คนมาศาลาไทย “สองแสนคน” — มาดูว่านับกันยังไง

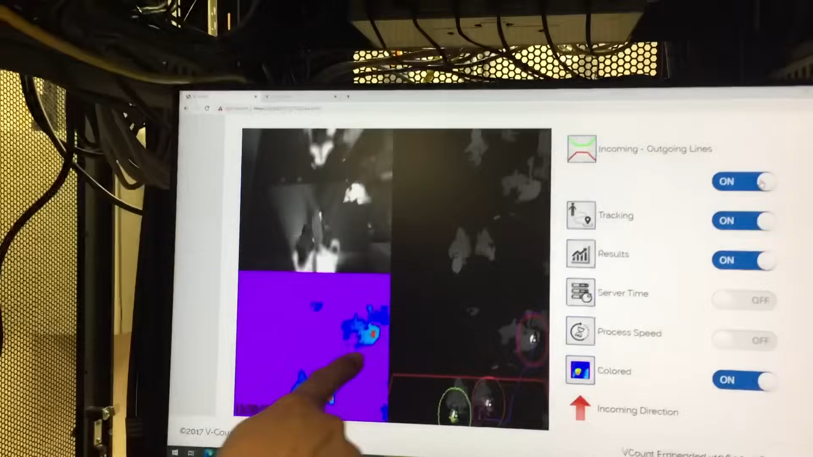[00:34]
ของหัวคนนะครับเพื่อเป็นการแยกจำนวนคนแล้วก็อันนี้ก็จะเป็นทิศ